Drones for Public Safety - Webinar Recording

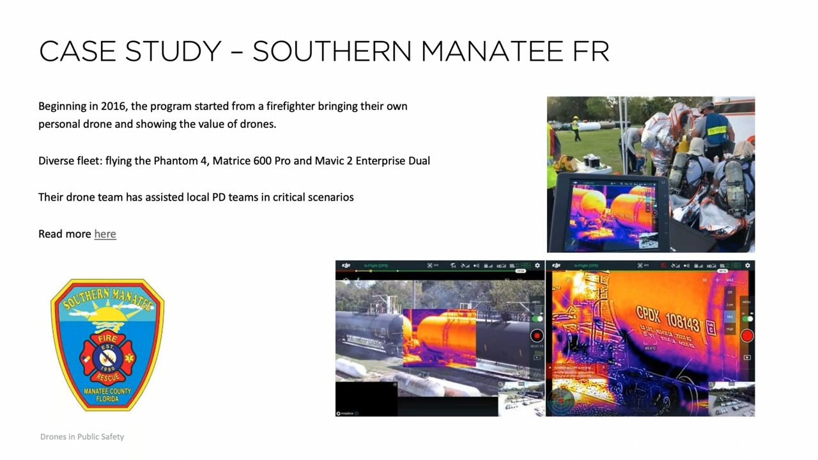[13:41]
using a lot of the same equipment and the same type of scenario where they started and were able to assist local fire or police department with their efforts.
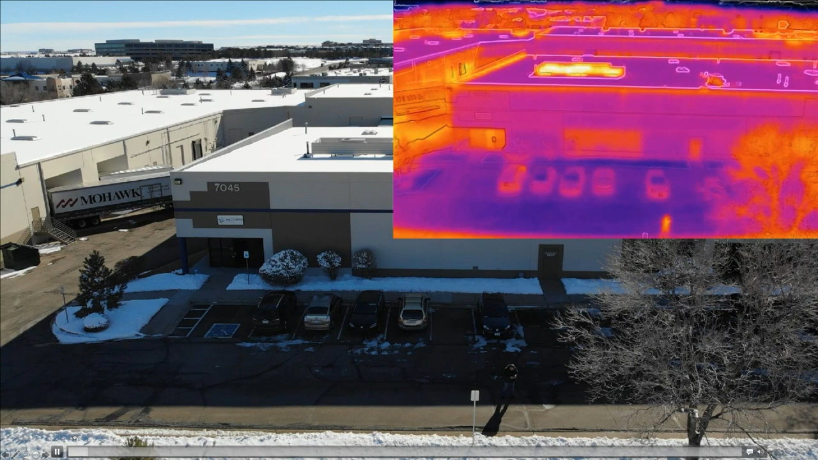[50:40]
Something's not quite right. There we go. Okay. So now you can see me walking. I go behind the tree here. You can see the thermal and the detail there. Now, what I want you to note here that you would not see in a normal thermal image is my shadow.
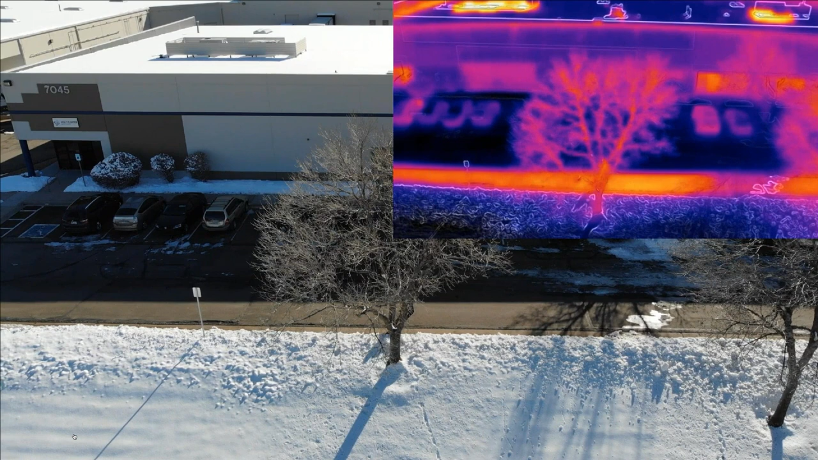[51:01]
If we were just using a thermal camera,
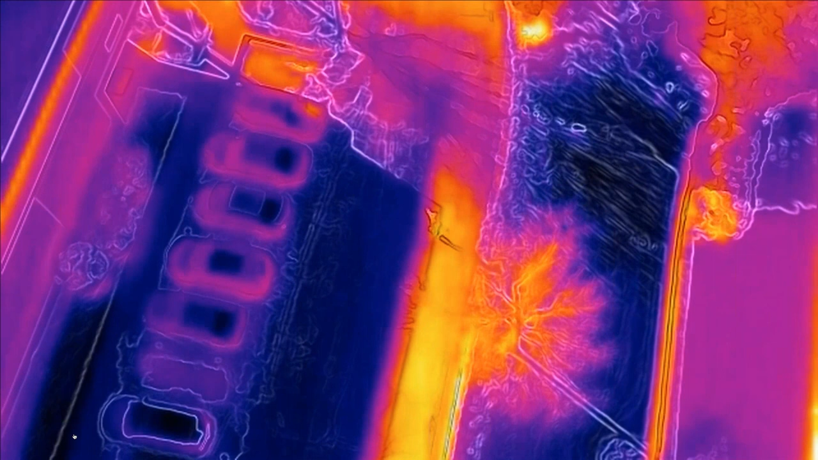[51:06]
you wouldn't see the shadows of the person or vehicles or things.
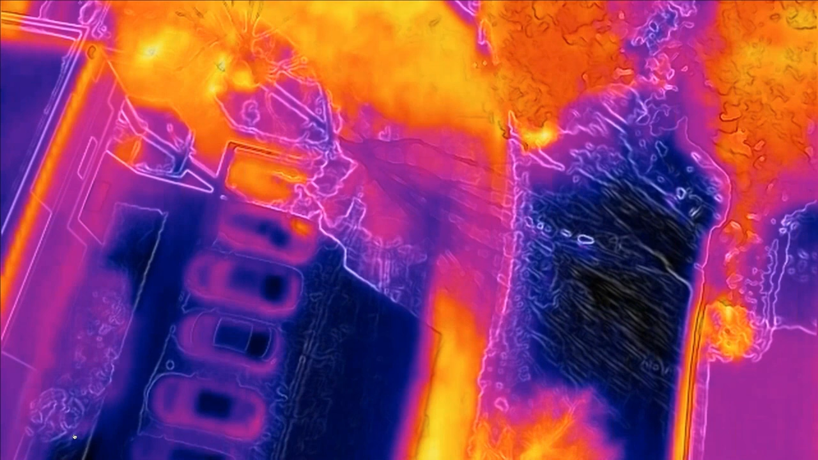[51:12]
You would just see the actual thermal data. Now, this can be very, very useful in a couple different scenarios.
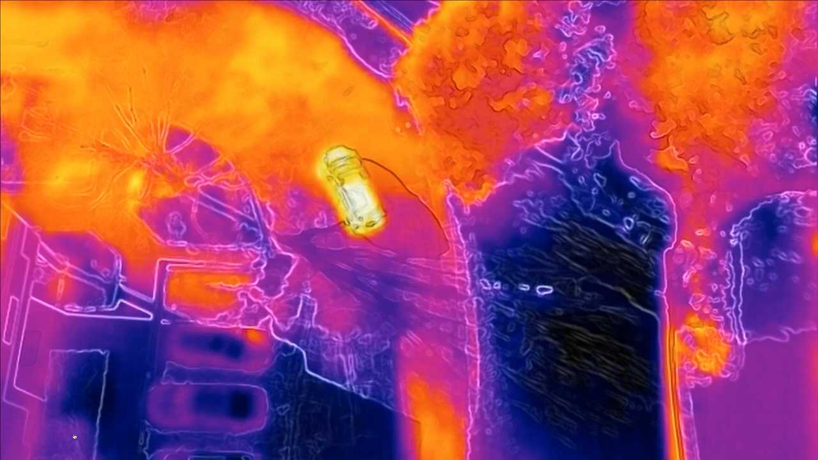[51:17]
First off, even though that person hid underneath those trees, I could still see movement because his shadow is moving. Well, if we can see shadows, the other thing we can see is light.
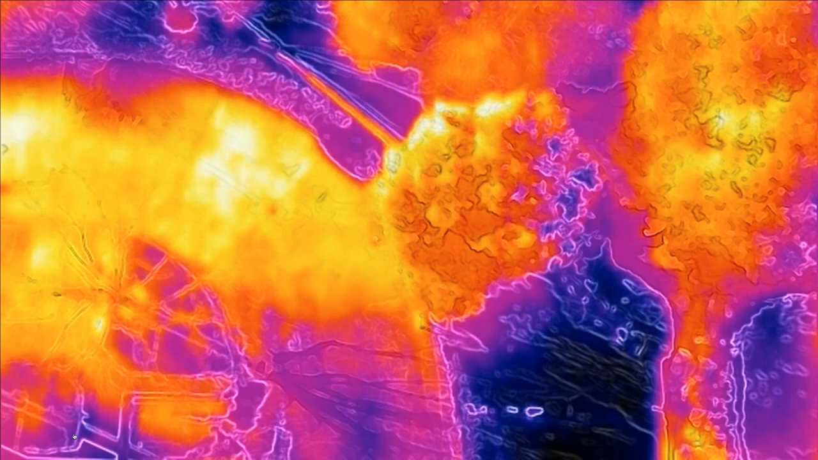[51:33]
And so that becomes very, very interesting use of this camera. And it was a technique I picked up from the guys over in Willoughby, Ohio, that they were using a Mavic 2 Enterprise to go chase a suspect through the woods. And they were trying to figure out how to communicate between the drone's orientation and the feet on the ground, what their orientation was.
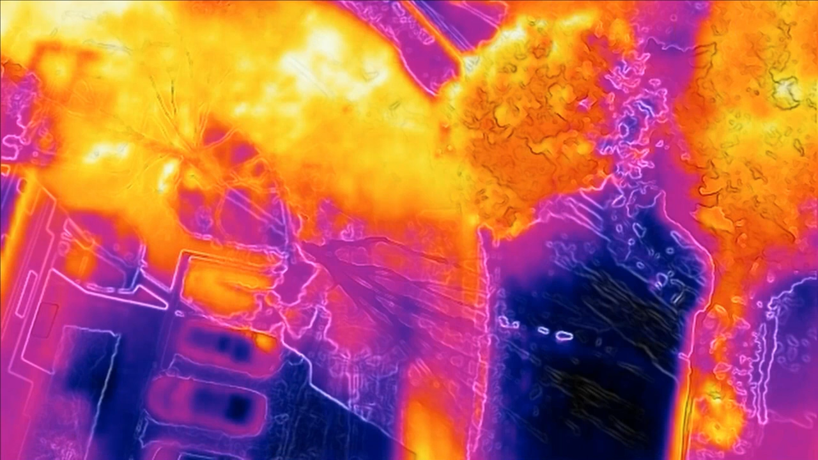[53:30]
but because he was still moving, I could see the shadows there. So something you wouldn't see with just a normal thermal camera. So I found that interesting. And if you guys have any other good, like best practices or tips for that, like I just shared, that'd be, that's fantastic as well.